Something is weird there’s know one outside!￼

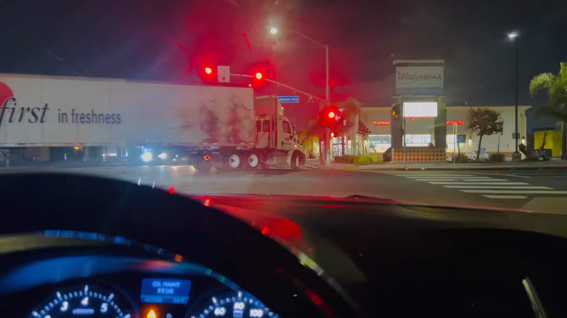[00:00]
All right, so I can't make this up. The streets is max empty tonight. Max empty. This is a major street.
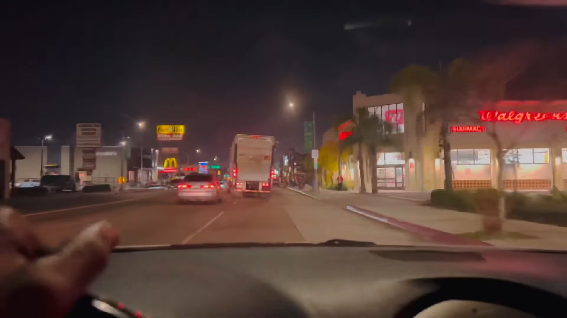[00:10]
There's this truck, this car right here, and then look in front. There's nobody out here. McDonald's. McDonald's got five people working. It's a jack-in-the-box down the street. Jack-in-the-box has, look, everything's closed.
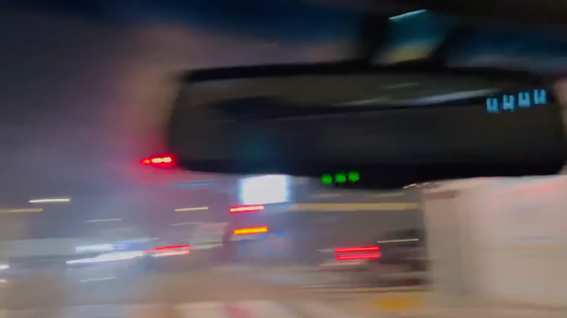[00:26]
Jack-in-the-box has three, two people working. Two people working at Jack-in-the-box.
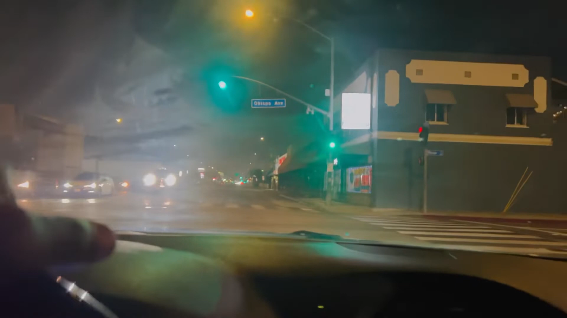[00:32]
This is a major, this is Anaheim. This is a major street. Look.